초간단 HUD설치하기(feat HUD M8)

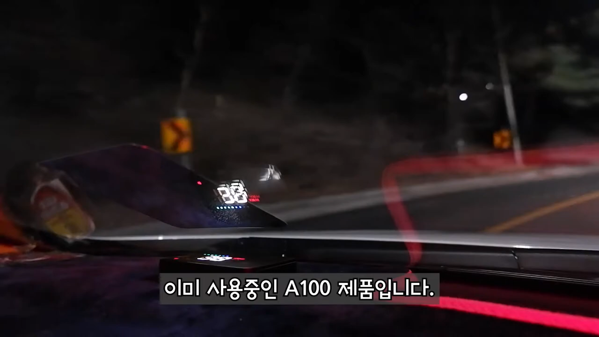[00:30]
헤드업디스플레이를 지금 보고 계시는데요 이 제품보다 약간 좀 향상된 그런 업그레이드 제품 헤드업디스플레이 M8 소개를 해드리겠습니다